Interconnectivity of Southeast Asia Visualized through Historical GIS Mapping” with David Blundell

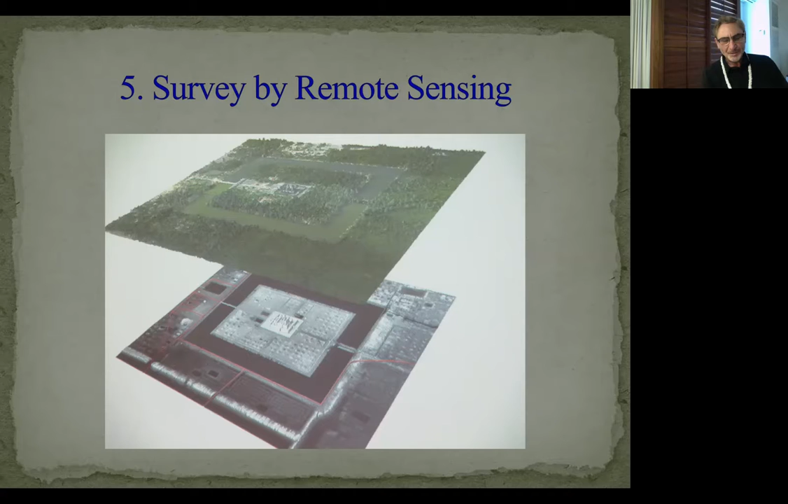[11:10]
This happens to be Angkor Wat, and it shows the surface. And below the surface, what LIDAR can see in terms of the site.